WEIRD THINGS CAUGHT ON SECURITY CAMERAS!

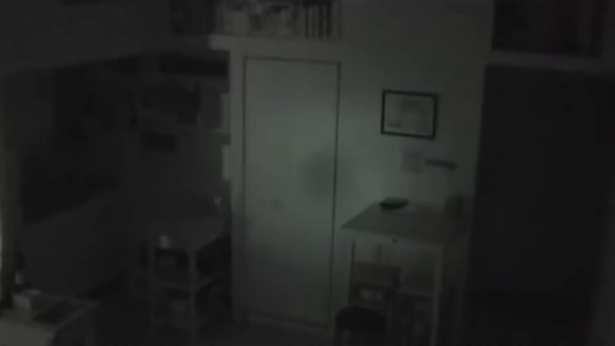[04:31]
And it was utterly creepy. Night vision footage shows a woman drop from a hard-to-reach cupboard above the door. She carefully places her feet on a nearby table before quietly stepping onto a stool and then down to the floor.
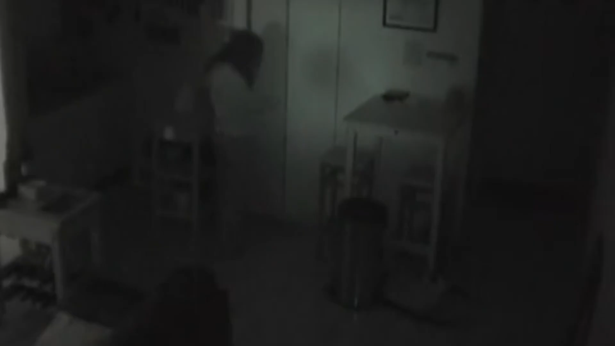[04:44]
The intruder then walks over to Joe's sink and urinates in it before opening his fridge and raiding it for food and drinks. She then appears to sit on his sofa and watch television before hitting the fridge for further snacks and returning to her hideaway hole. Joe phoned the police and the woman was arrested and later discovered she had been living in the cupboard for two weeks. How creepy is that?
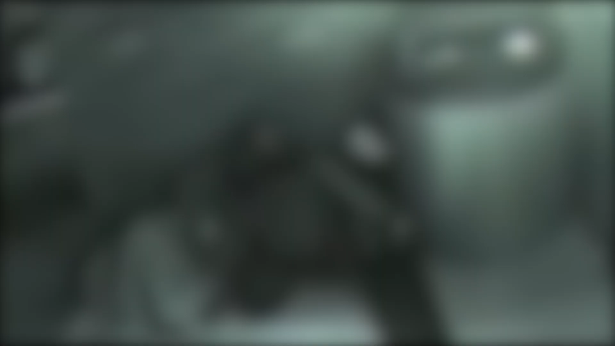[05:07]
Jumper This incident seems like something straight out of the movie Jumper.
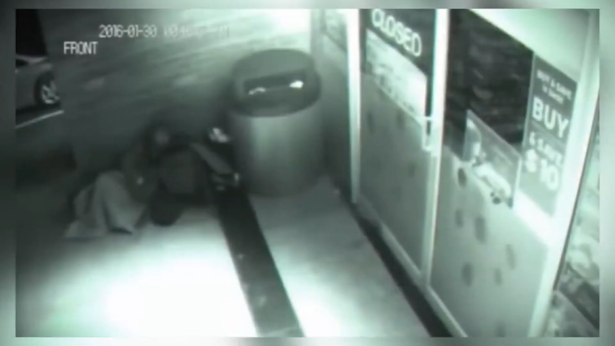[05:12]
In this baffling CCTV footage, two people can be seen sleeping outside a shop late at night. However, they are not the focus of this video. It is the man in the black hoodie who walks straight by them and through the closed shop door. In the clip, eerie lights flicker as the superhuman, or ghost according to some viewers, phases through the apparently shut locked door. Seconds later, the hooded man is seen walking back through the glass door with what appears to be a snack from the shop.